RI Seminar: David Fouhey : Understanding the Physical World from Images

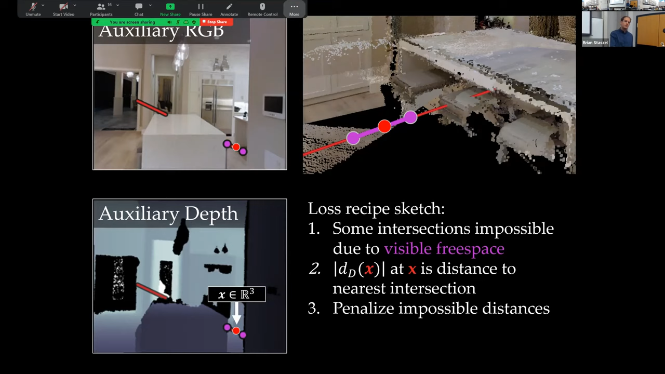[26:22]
and so long as you can have okay odometry, and you don't need to have a globally consistent view, you can actually get posed RGBD images, and you can learn to predict single image, full 3D, including the invisible surfaces. And so in conclusion, essentially what the recipe for producing the 3D that I showed you at the very beginning looks like, you predict this directed ray distance function at every single X in a predefined grid.
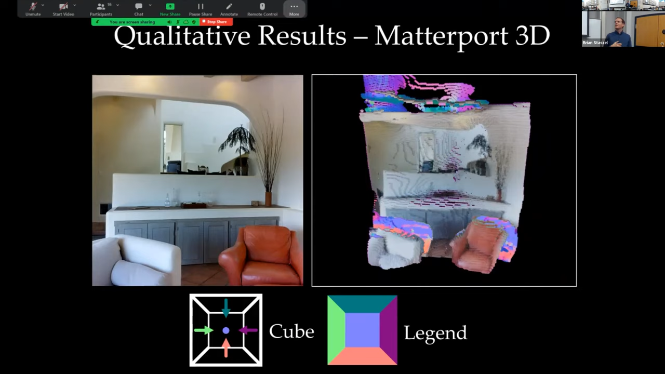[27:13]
And you can see it's a little bit creative when it gets to further away hits, but this is because you are often trying to predict into the next room. And so the network is trying its best to predict, for example, what's in that room over there? And I went to CMU, so I know what's there, but if I'm a deep network, I don't necessarily know. Here's my favorite, which is where you have a kitchen. And so here's a reconstruction from a single image, and you're able to get the backside of this kitchen island. And it's able to recognize that because you can see essentially where the island ends.
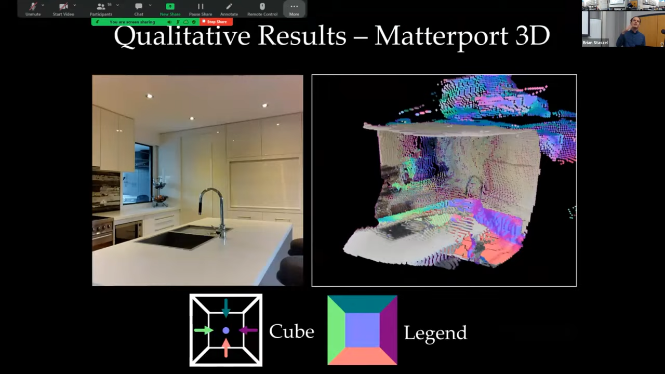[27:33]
And this is, again, this is from a place it's never been to. This is not fine-tuning on the scene. And so just to show you for comparison, I'm going to show you on the top is the image, the right is the ground truth,
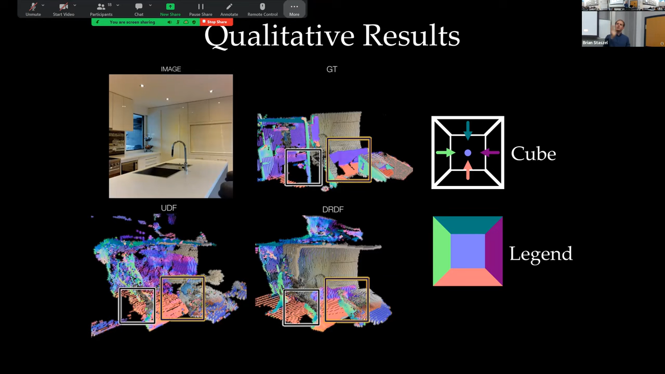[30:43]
it's forces things to work quite a bit better, because it's just, you have this very nice direct supervision. But we don't ever actually need like a sort of iconal loss to, for example, make the gradients one, which you do need for all sorts of other stuff.